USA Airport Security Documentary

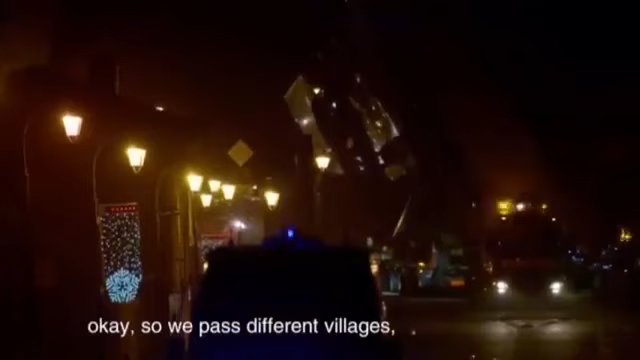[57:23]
Okay, so we pass different villages. So the gendarmerie work with us. Okay, so a lot of motorbike, a lot of cars. So it's a really hard job.